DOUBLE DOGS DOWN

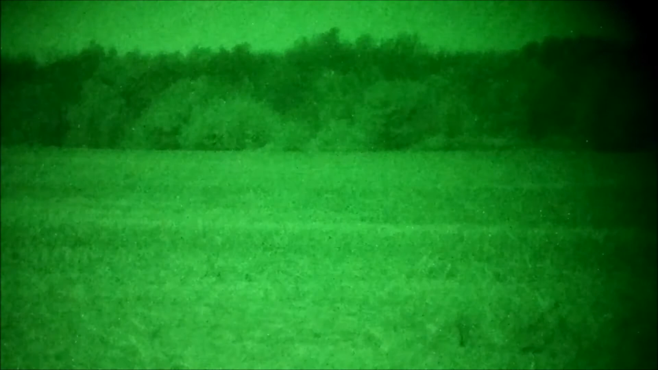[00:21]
No you're not. Oh, he's probably pushing 300, wait let him get in, let him come in.
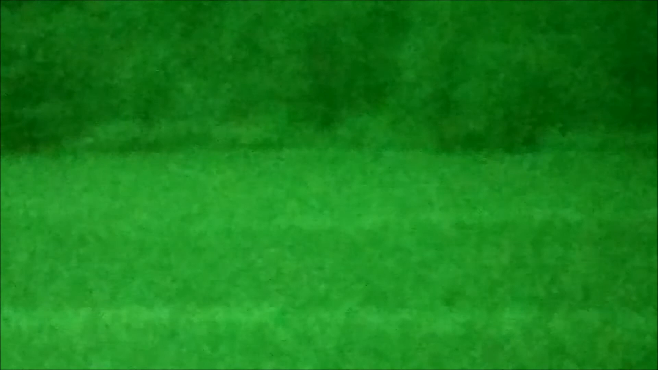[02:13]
I got him. I got him. Good video. Hit. Hit. Engage the other one. Engage the other one. I got him. I got him. I got him. I got no video. Alright, I'm scanning back.
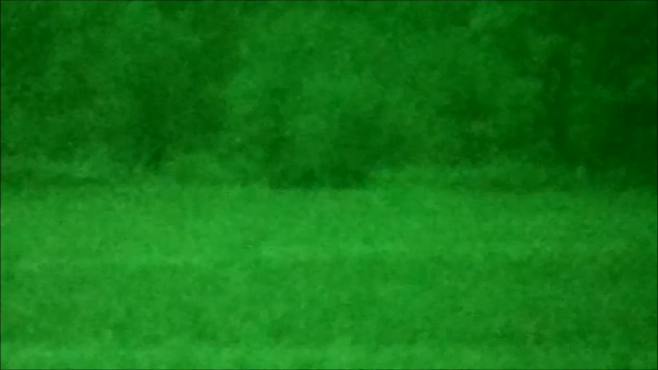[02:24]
Woo! Woo! I'm scanning back, scanning back. Hit, hit.